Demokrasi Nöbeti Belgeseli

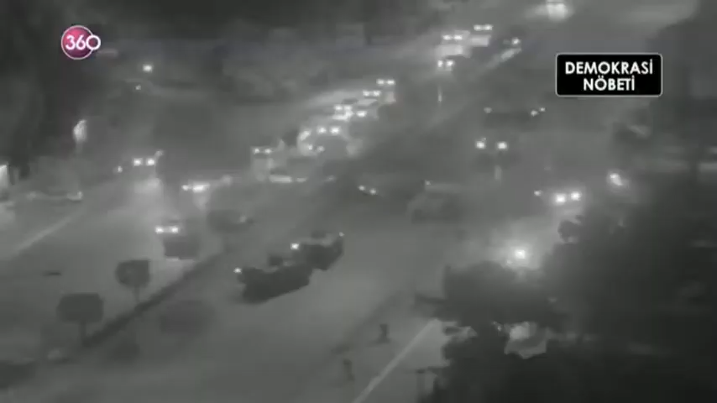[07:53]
Ankara'da genelkurmaya çıkan yollar kapatıldı. Jetler ve helikopterler havadaydı.
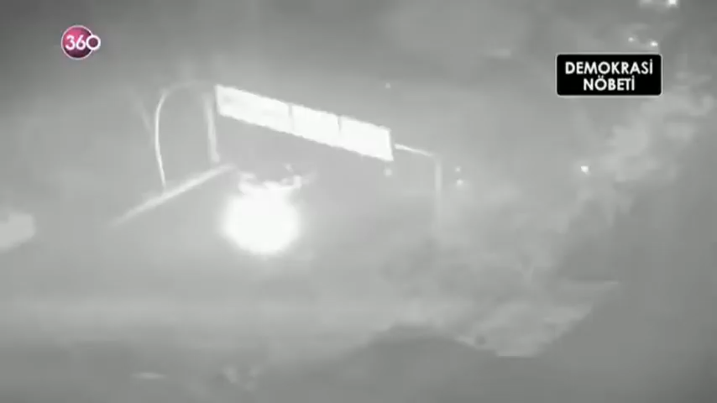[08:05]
Çatışma sesleri ilk bu dakikalarda yankılandı.
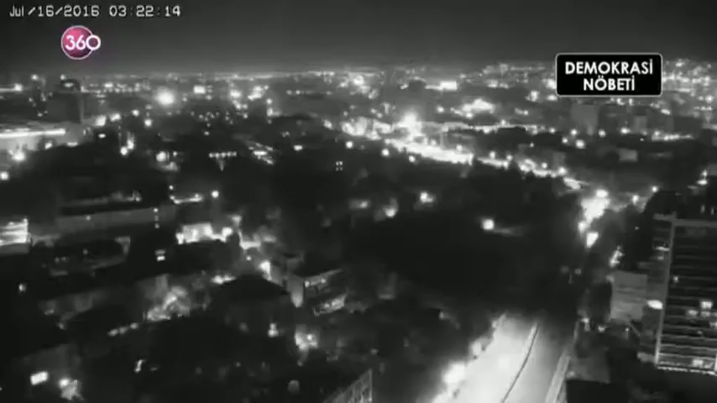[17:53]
TRT merkezi başta olmak üzere Ankara'nın dört bir
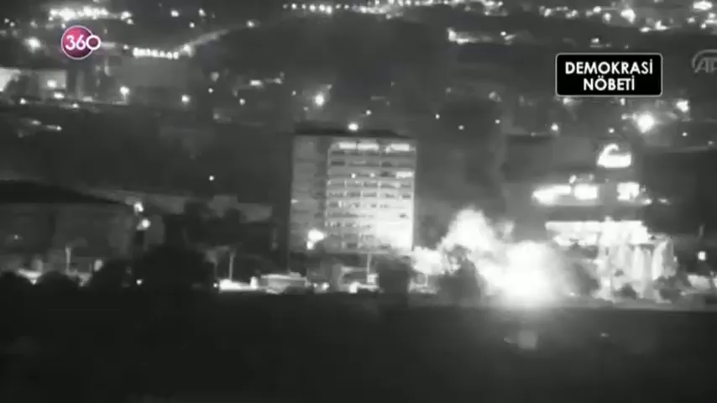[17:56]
yanından aynı dakikalarda güçlü patlama sesleri geldi.
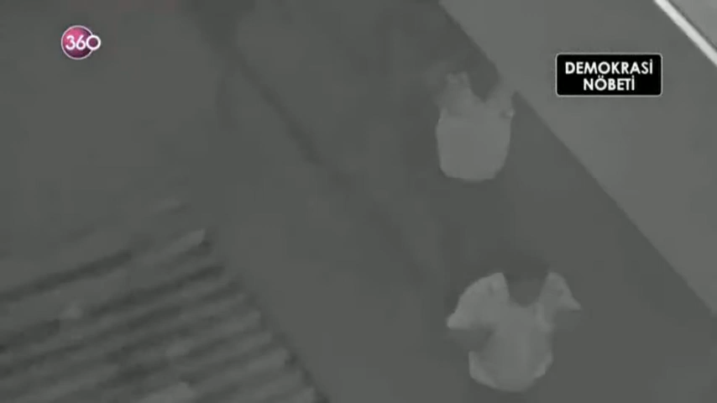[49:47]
Havaya ateş açıp güvenlik görevlilerini yere yatırarak binaya girdiler.